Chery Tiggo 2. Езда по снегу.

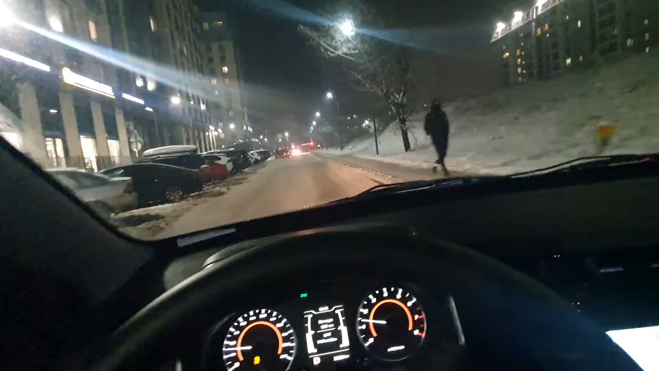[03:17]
Это, конечно, вообще супер. Все быстро делается. Вчера снег шел весь день. И днем там как бы немного чистили. Потом за ночь все вычистили.
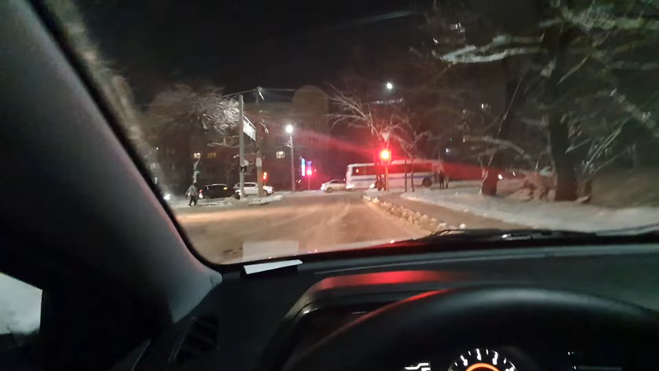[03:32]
Вот они. Ну, чистые дороги. Вот, включил обратно электронные ассистенты. Потому что на плоскости,